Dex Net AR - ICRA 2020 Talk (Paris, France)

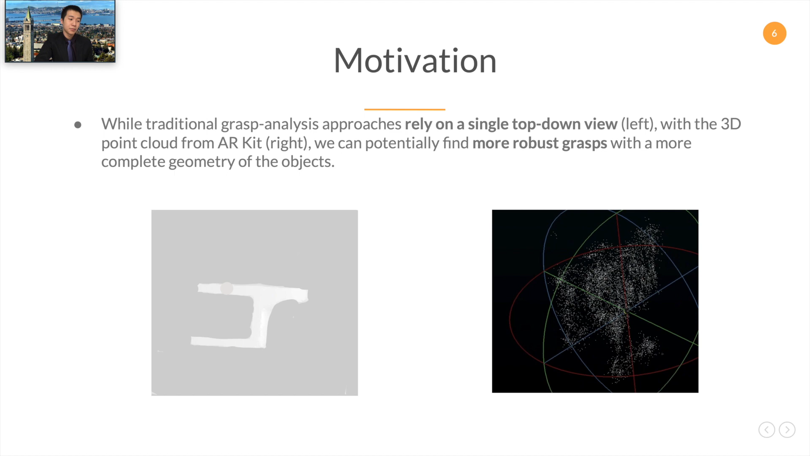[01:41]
we can potentially find more robust graphs with a better geometric information of the object.
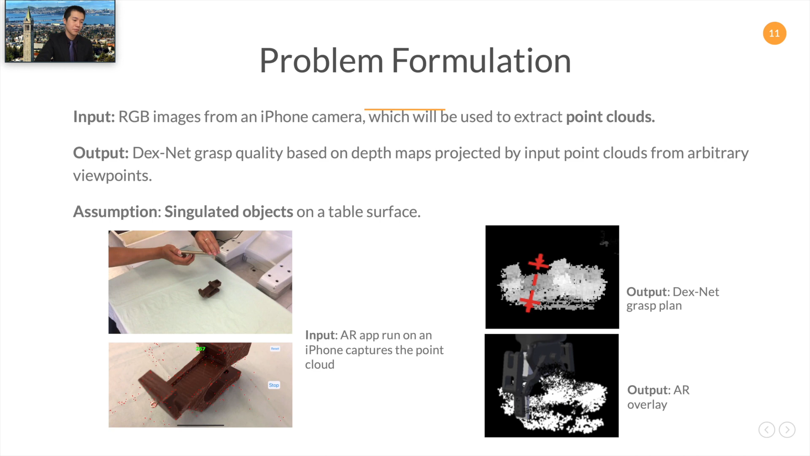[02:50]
With point cloud, we can transform them into depth maps by projecting them from arbitrary viewpoints, and output a DexNet grasp quality. Note that our fundamental assumption here is that we only deal with singulated objects on the table surface.
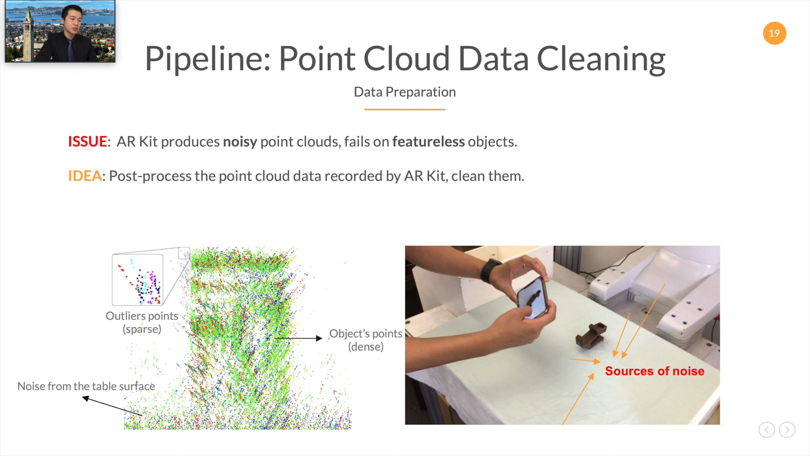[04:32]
ARKit fails to capture data from featureless objects, such as monochromatic, small, or reflective objects. Therefore, we wish to post-process the data by cleaning them.
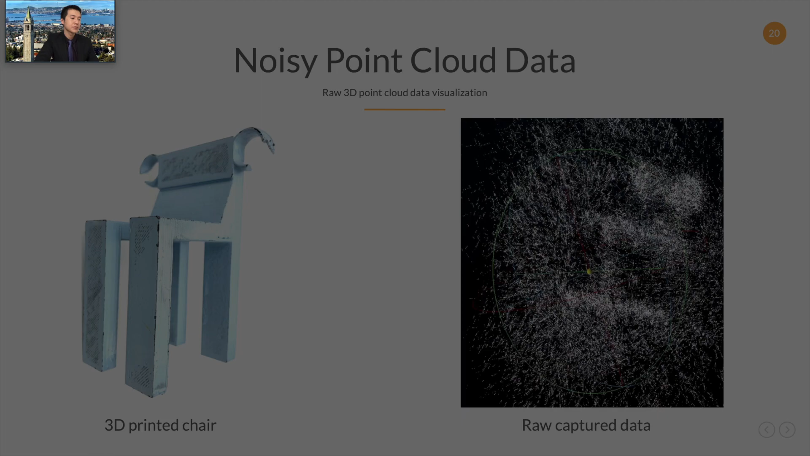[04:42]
Here we show an example of the noisy point cloud data that ARKit collects.
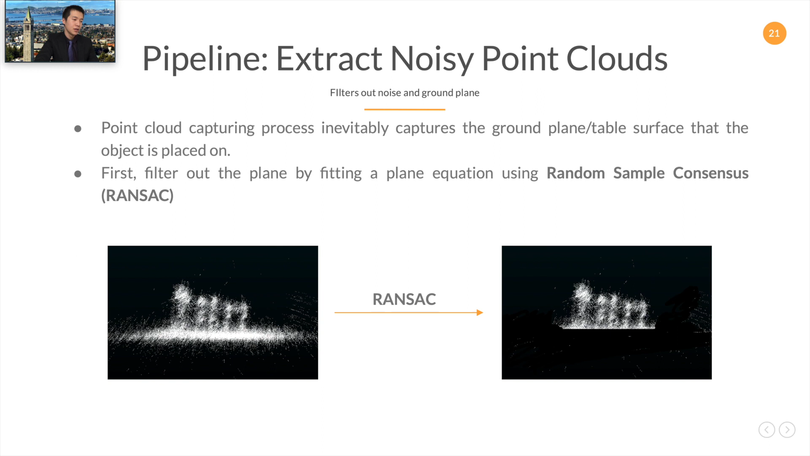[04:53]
To clean the point cloud data, we need to first filter out the noise from the table plane by fitting a plane equation using RANSAC.
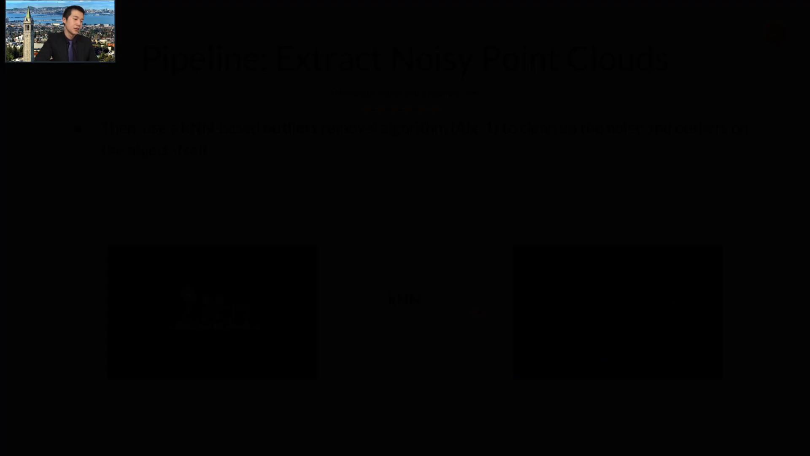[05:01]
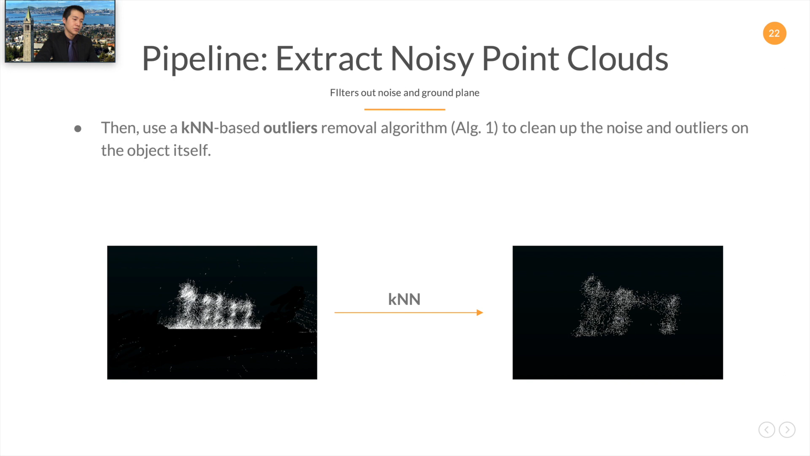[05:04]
Then we use the KNN algorithm to remove the outliers in order to get rid of the noise and outliers from the object itself. Which shows KNN because the outliers points are a lot sparser than the object's points.
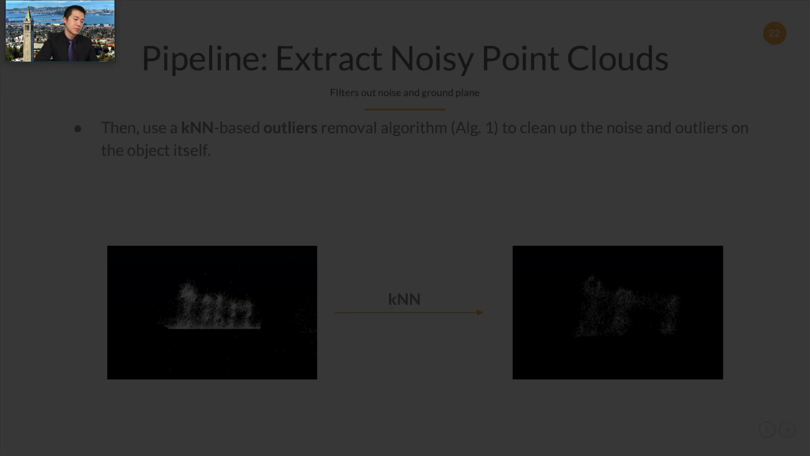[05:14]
Here we show an example for the data cleaning process. The original object is on the left,
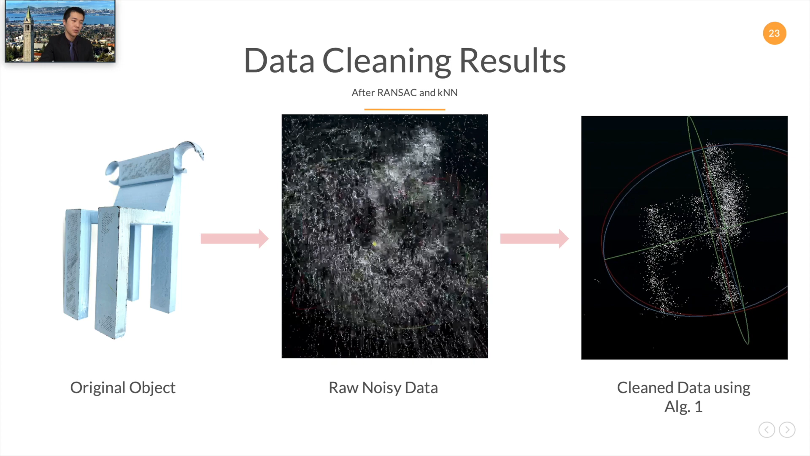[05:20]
the raw noisy point cloud from ARKit is in the middle, and the cleaned data is on the right.
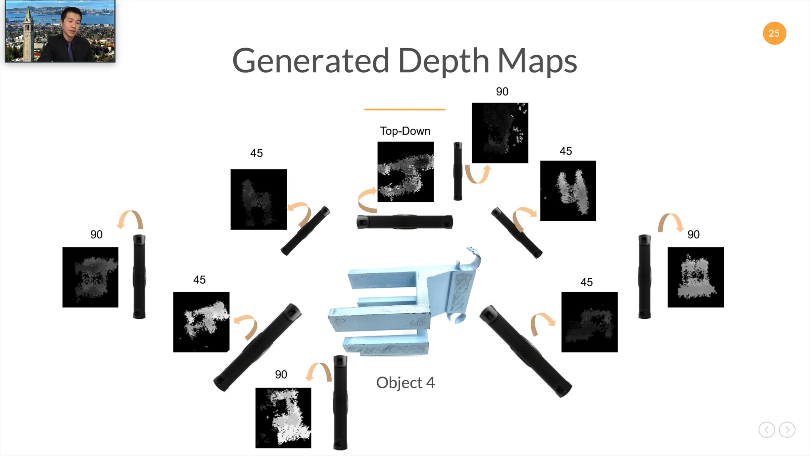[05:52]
We place nice synthetic depth cameras around the object and render depth maps based on the nine predefined viewpoints.
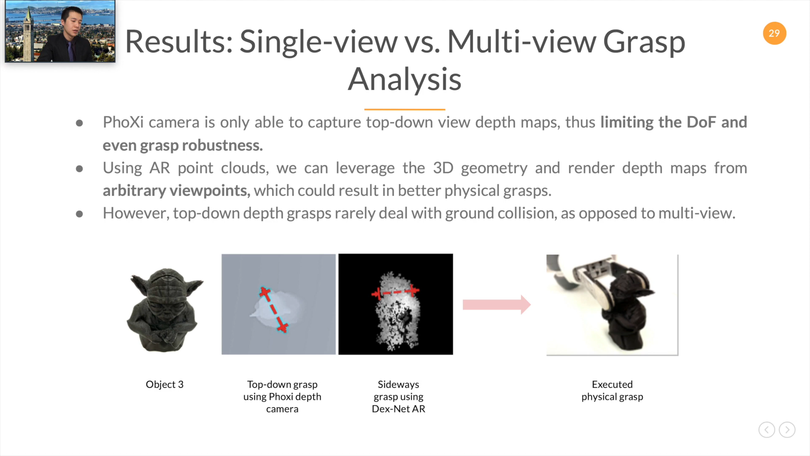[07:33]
thus limiting the degrees of freedom and even grasp robustness. We also see that the top-down plane grasp also collided with the nose and ear areas of the Yoda model. In contrast, the sideways grasp, planned by DexNet AR, avoided those areas, resulting in a more robust grasp.